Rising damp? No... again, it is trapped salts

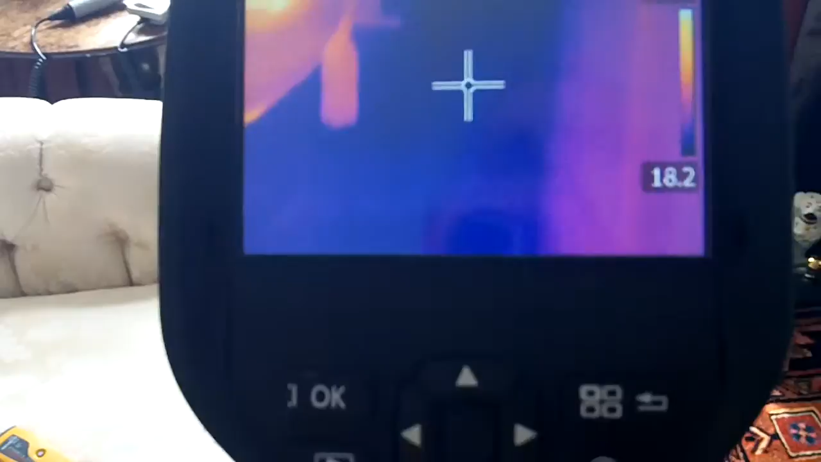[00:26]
You can see that wall, very constant temperature right through the wall. There's almost no grading except for a dark line